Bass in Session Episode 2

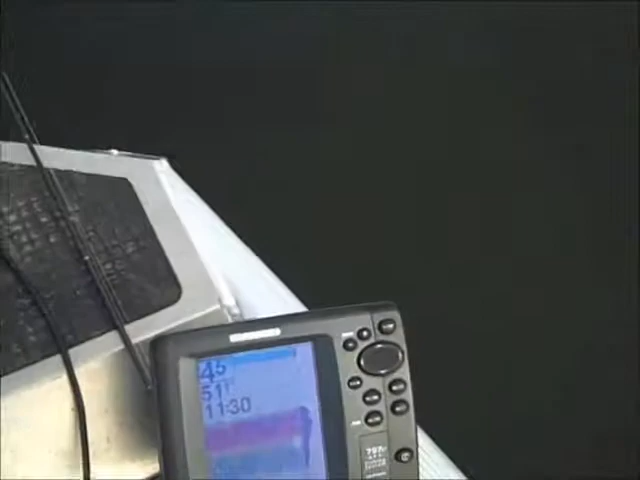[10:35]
Give you a little look here, what Mr. Hummingbird is saying.
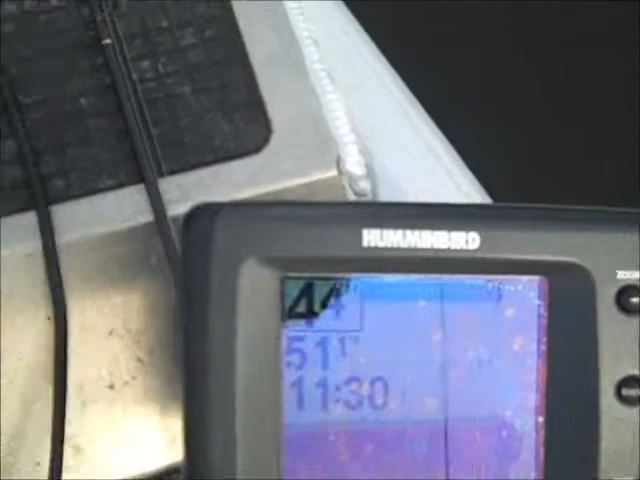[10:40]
Kind of a shadow, but it's 1130 in the morning. We're at four and a half feet of water.
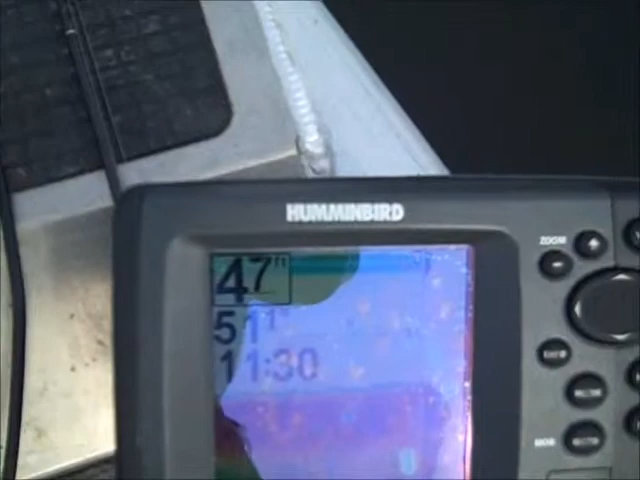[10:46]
It's 51 degrees. Not too much structure or cover though, but we'll find it.